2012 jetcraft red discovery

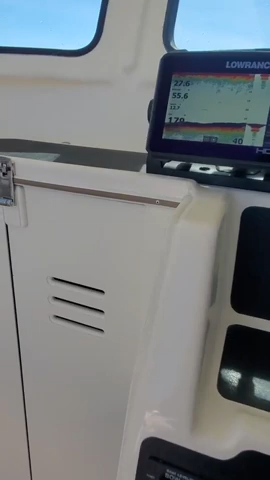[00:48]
set on this already for you and you can go into more options general mode you can go for shallow water
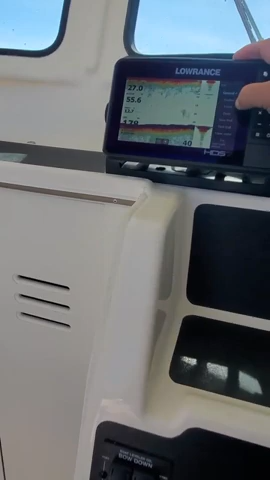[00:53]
fresh deep water and then you go over here then you go to side scan and
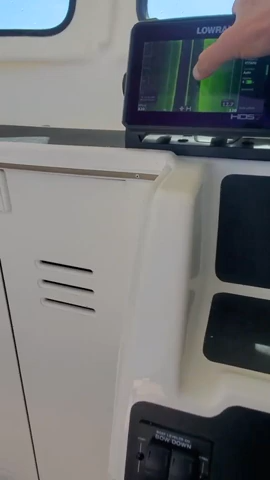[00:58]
anything we got some fish over here to the right side that's over here nothing over to the left you can change these
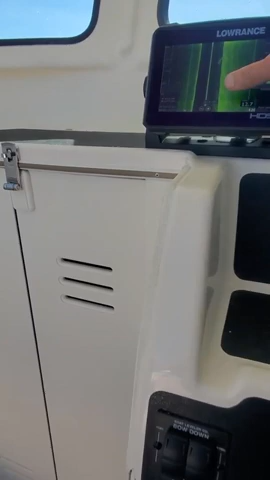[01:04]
colors if you like just by going to the pallet color and clear the cursor I had a cursor set
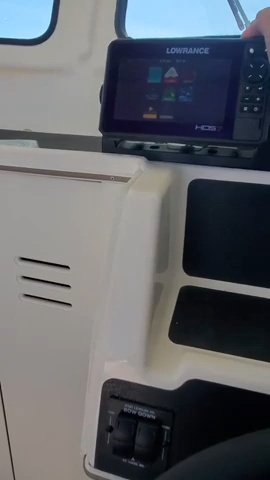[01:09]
for that down scan I got fish reveal on that I went to this color here with the kind of
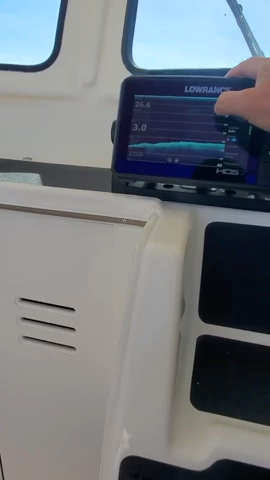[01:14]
the yellow oh we must be getting in kind of shallow water here we're
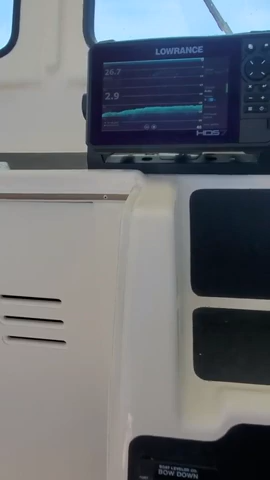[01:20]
in 26 now but we need to be over there as high tide flying so I'll just kind
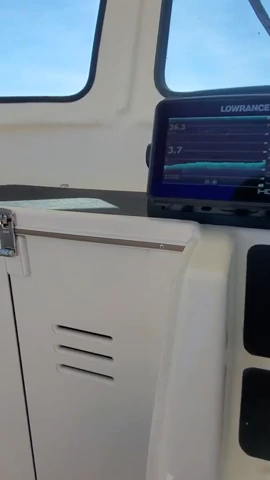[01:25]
of idle over this way so you got some fish in here got your range depth range here and
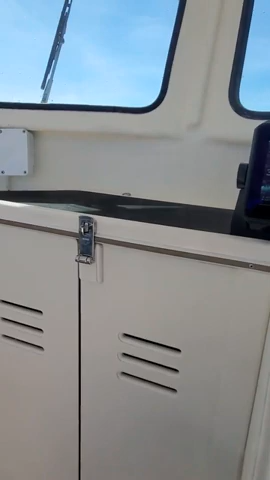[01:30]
I said all your speed latitude longitude right there and then you got your radar
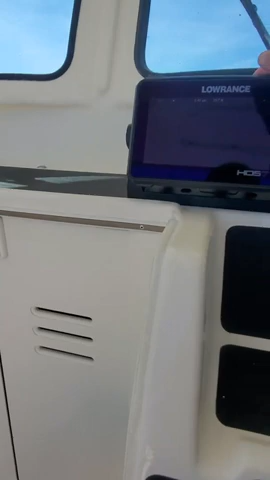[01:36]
and then that's in standby so we're going to transmit
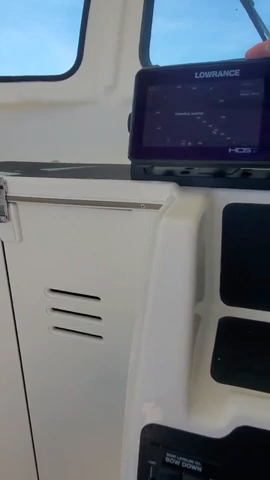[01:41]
and these are I got it set for like a half mile out eight
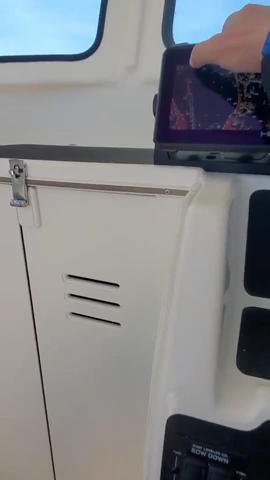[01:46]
mile rings and that's symbology this is tracking if you don't like that that will show you which way the boats are going they'll leave a trail
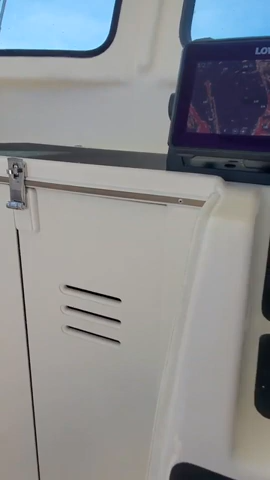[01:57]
and then you can go to a judge and you can go into like auto harbor or you can just get
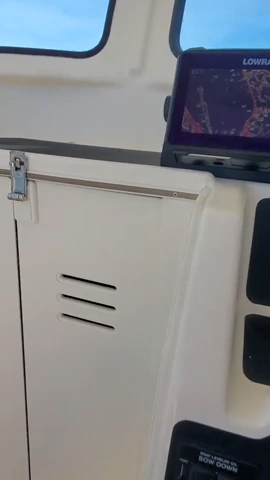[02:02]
bird's eye shows everything or you can do a custom or you can just go like to gain
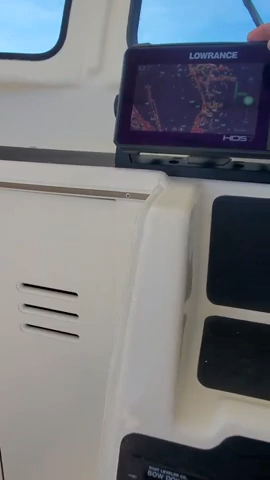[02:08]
in the manual and then you can change it like right here manual get that off see how it clutters it up or you can set it down
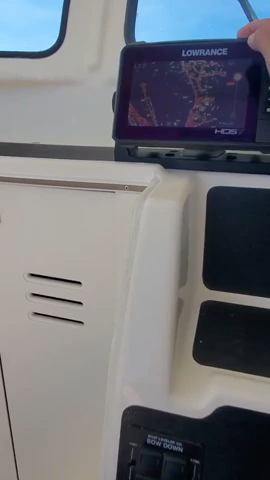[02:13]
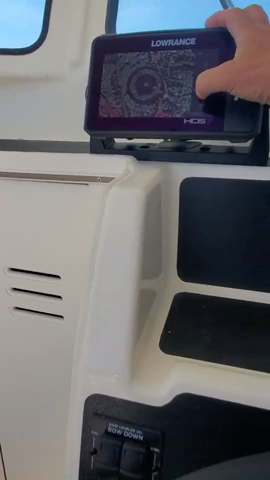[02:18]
that's up to you I'll just go here but for right now what I'm going to probably do because this is going
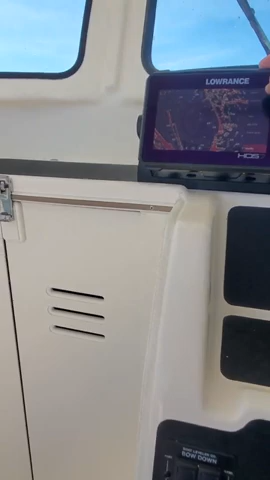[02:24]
to probably confuse you a little bit I'm going to go into adjust back
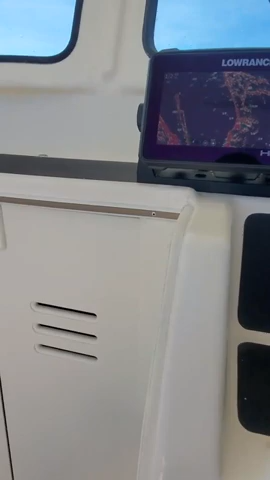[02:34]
view I'm going to turn off this target trail right here
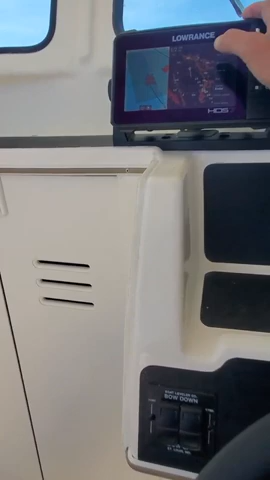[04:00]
here's your radar and you get rid of that you can go over here and then then you got your radar overlay on
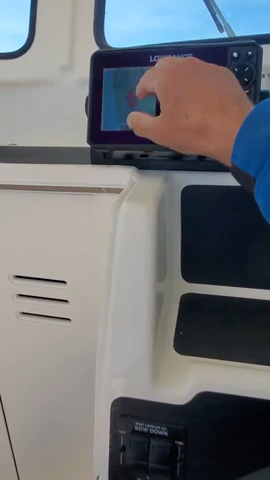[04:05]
top of your dps you can zoom in and out on that and then you can set your distance over
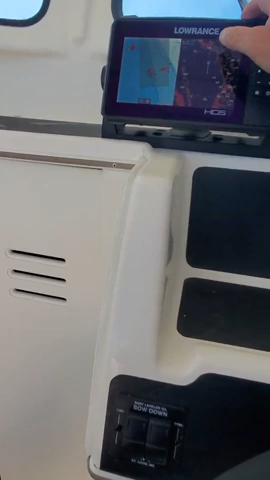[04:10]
here now say I wanted to side split that I could go over here uh
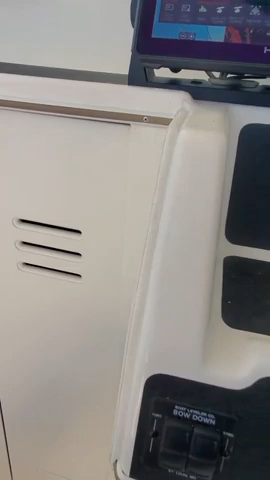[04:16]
we're in the heck out right here it does split see I could go make that bigger than the radar
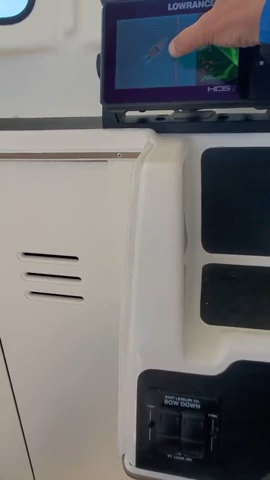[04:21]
or split it make it the same and I'll just save it
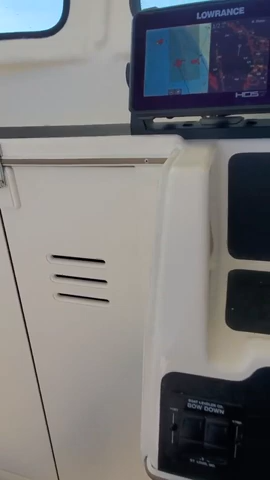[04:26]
so that works good so what I'm going to do go back into the steering aspect so you have that